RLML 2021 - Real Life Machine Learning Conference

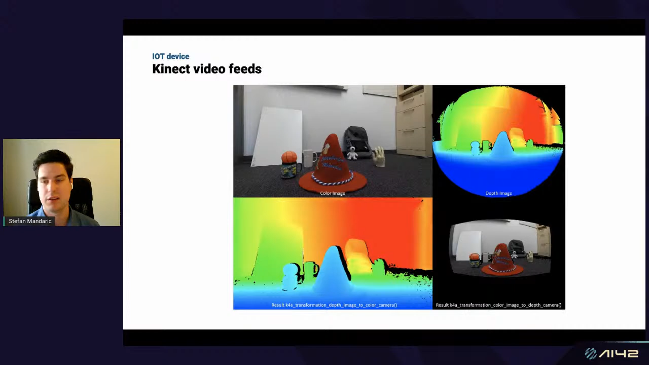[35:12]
we get all the information we need to understand what's going on in the room. And also, we protect privacy because it's impossible to identify people based on this data feed alone. So the Kinect gives us a raw data feed,
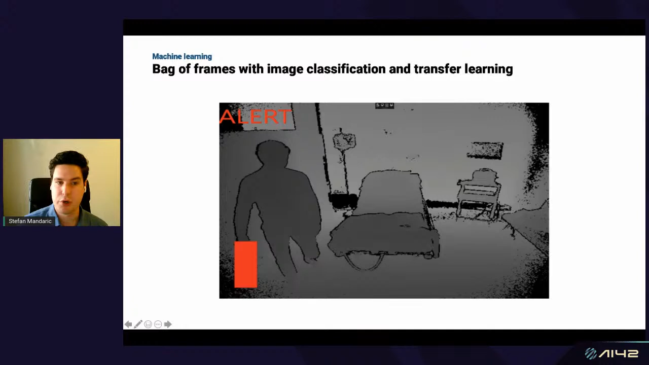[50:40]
So it's a great starting point. And it's a model that's very promising to be included in early tests of the device. But then an issue is that our
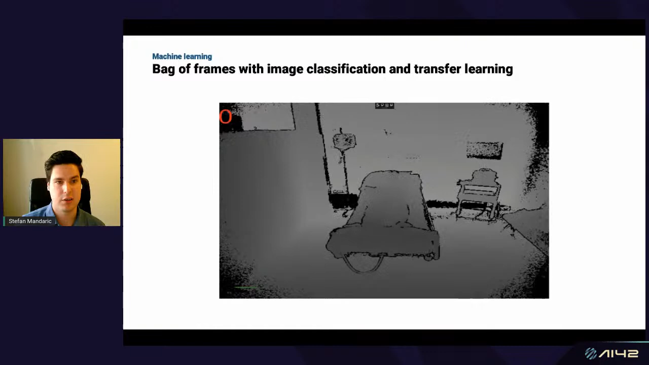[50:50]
system doesn't really have a notion of time.
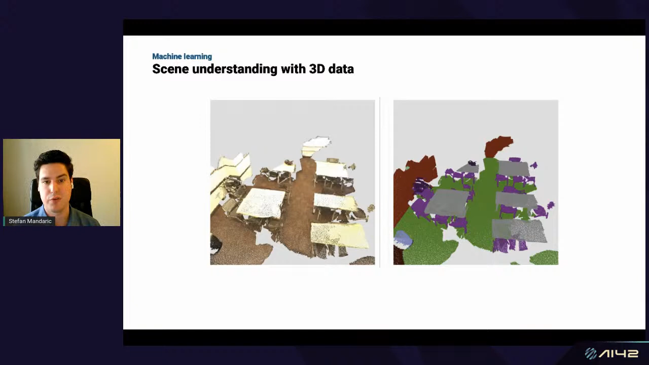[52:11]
RGB or a gray field that is not captured with normal convolutional neural networks. So in the last couple of years, a lot of research has come out on building classification and segmentation models on top of 3D data.